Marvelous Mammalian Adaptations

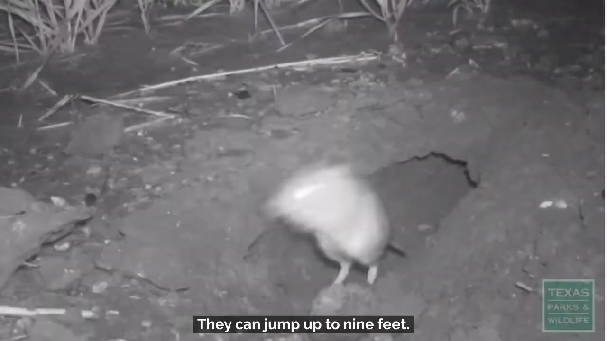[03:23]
They can jump up to nine feet. Like imagine that this little guy, nine feet.
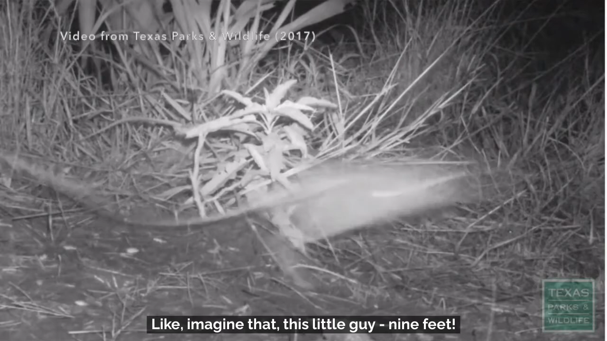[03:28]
And they also don't have to drink water.